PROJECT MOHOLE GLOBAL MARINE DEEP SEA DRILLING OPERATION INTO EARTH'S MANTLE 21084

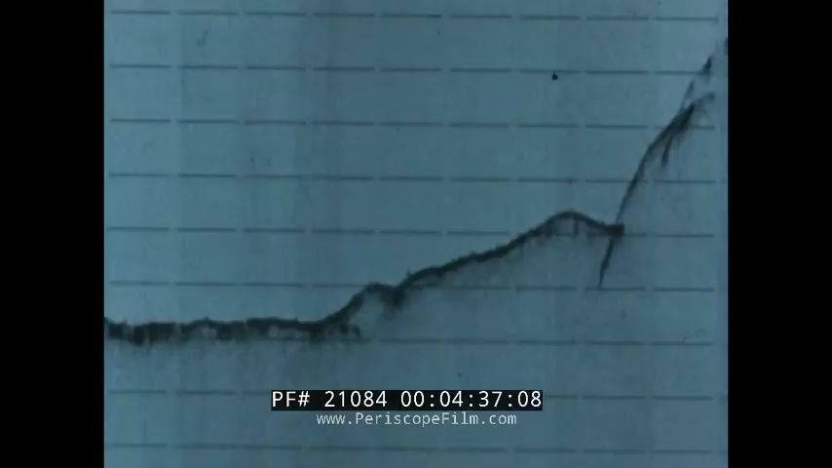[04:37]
Each ping of the echo sounder adds another point to the picture of the ocean floor far below the passing ship.
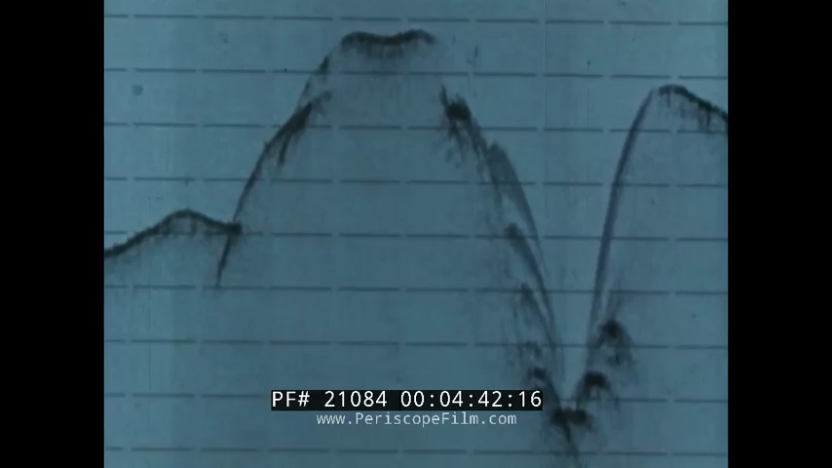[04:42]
Hidden in the darkness of the sea, the bottom of the ocean is as buried as the surface of the continents.
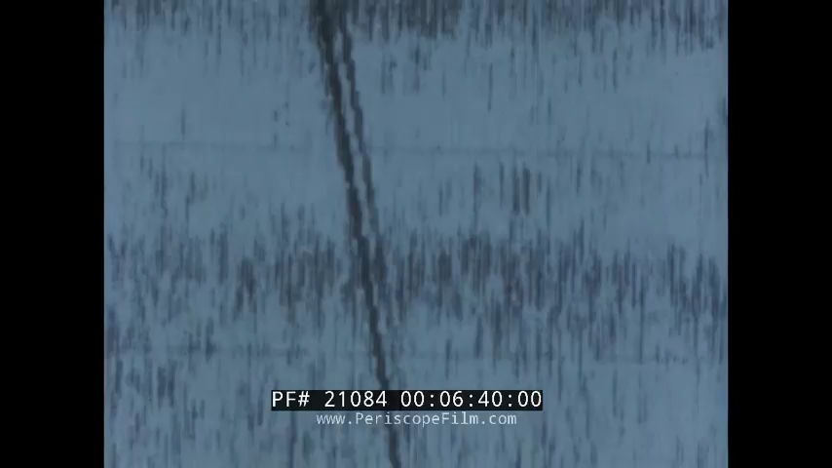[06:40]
drawing a picture of a slender finger of steel as it probes the unknown.